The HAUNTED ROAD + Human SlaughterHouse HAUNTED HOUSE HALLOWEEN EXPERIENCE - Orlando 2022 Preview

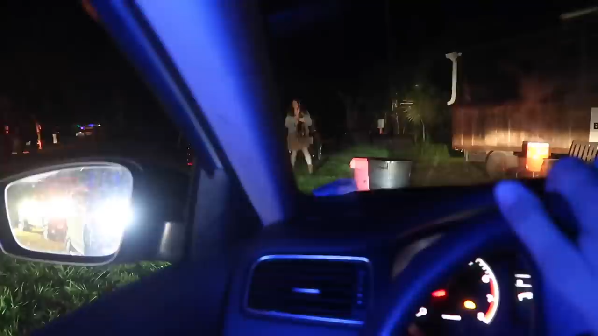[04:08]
So what's going on? We're gonna leave our car here. They're gonna do something different for you guys today.
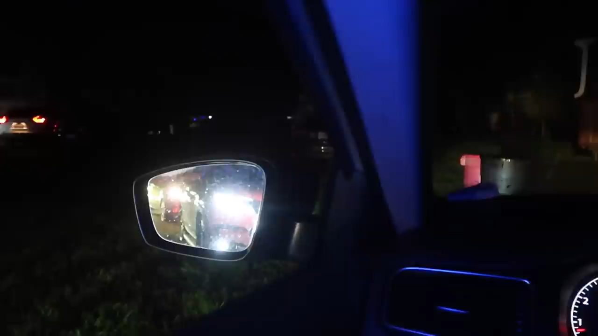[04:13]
Oh, so no drive. Walk in. Oh, okay, so no driving. Okay, I don't know why exactly, but we all have been asked to leave our cars that we are actually gonna walk through the haunt.